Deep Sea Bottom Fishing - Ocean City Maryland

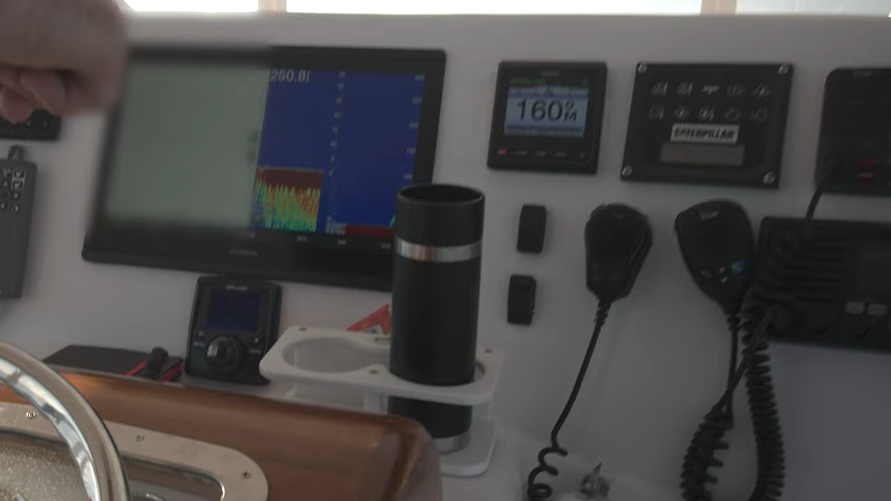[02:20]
Yep. See the sea bass on top of it? Yep. That's all the sea bass right there.
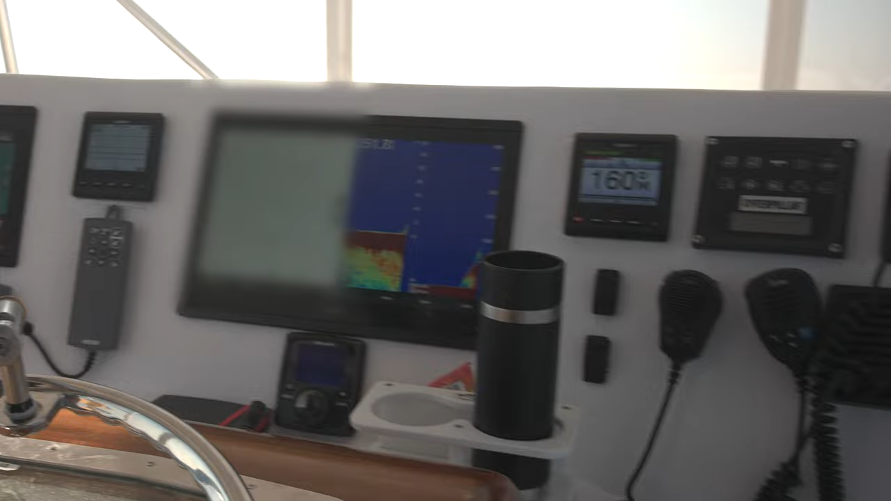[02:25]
See which way we're going to drift here. And look, it's higher than 35 feet.
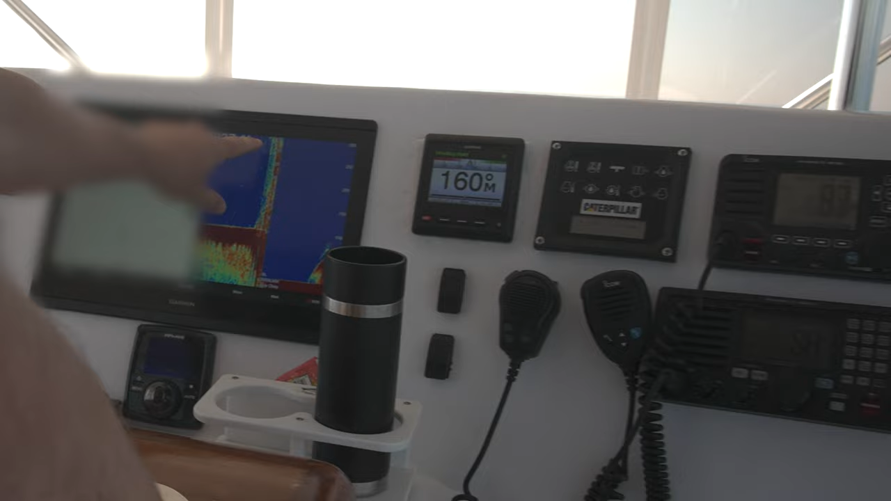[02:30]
I'm only looking at 35 feet right here, and it's bigger than 35. It's 50 feet off the bottom. See it? Do you all have a sea bass on it right there? That's all sea bass on top of the wreck.